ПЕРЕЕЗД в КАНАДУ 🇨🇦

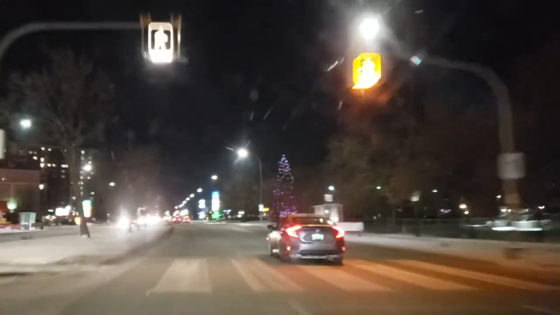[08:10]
В сам Виннипег мы добрались только к полуночи, жена вызвала Uber, и у меня осталось только сил достать телефон и снять аэропорт.
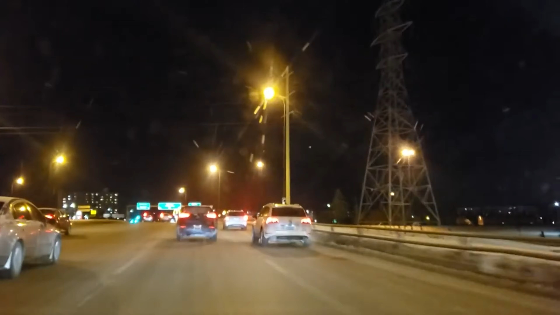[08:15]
И вот мы едем по ночному Виннипегу в сторону домика, который заказали ранее на Airbnb в теплую кроватку.